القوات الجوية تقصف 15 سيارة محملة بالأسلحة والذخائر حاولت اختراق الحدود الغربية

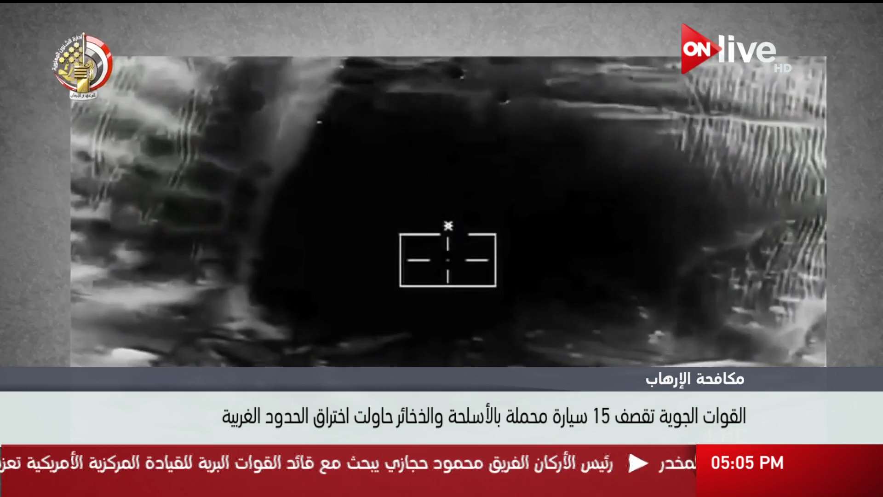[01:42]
وملجأ يضم ستة من العناصر التكفيرية شديدة الخطورة تم القضاء عليهم بشكل كامل